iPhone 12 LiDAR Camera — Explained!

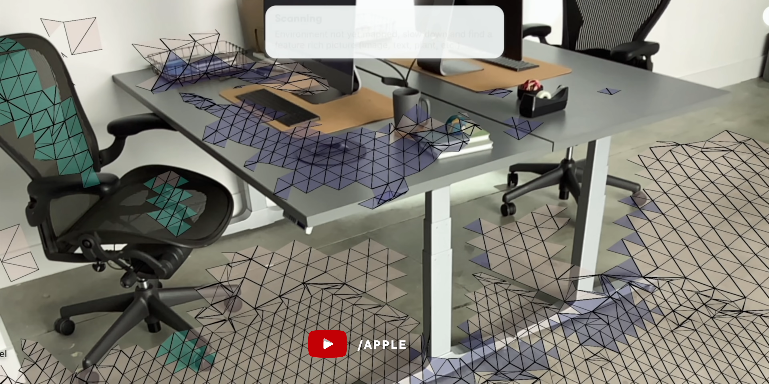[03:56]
Now, the LiDAR camera on the back of the new iPad Pro,
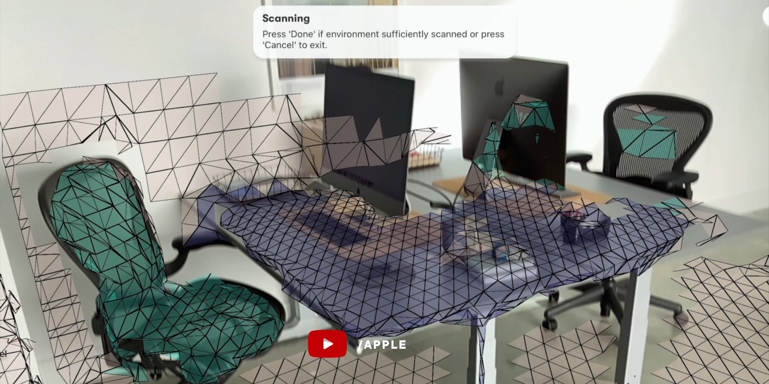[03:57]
which scans objects in front of us like a lower resolution
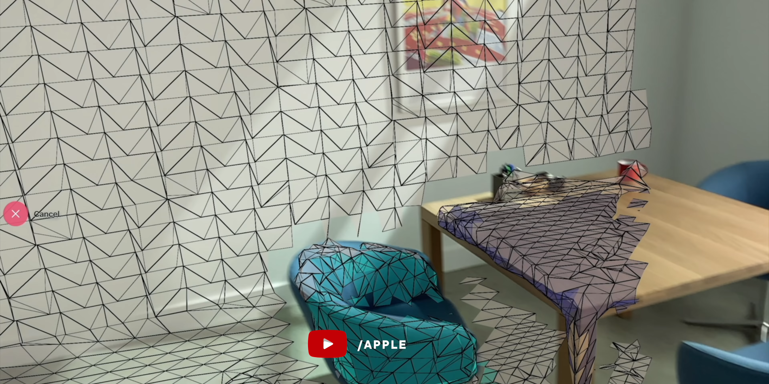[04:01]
but longer range version of what the true depth camera does to us.